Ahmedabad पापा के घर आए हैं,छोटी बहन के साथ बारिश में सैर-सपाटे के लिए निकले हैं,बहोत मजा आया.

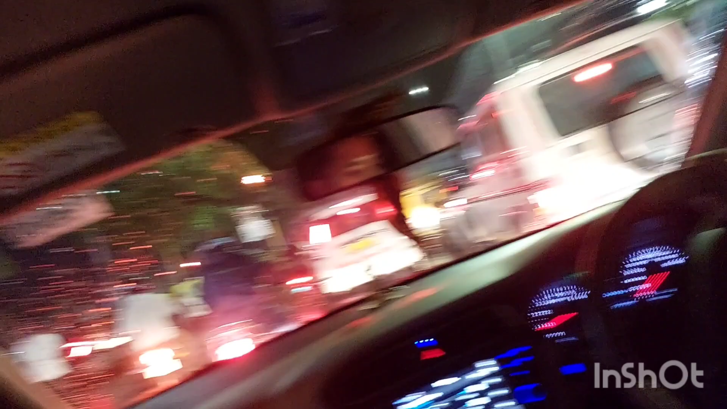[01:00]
रहा है है और यह आपको देखिए में बाहर से नजहरा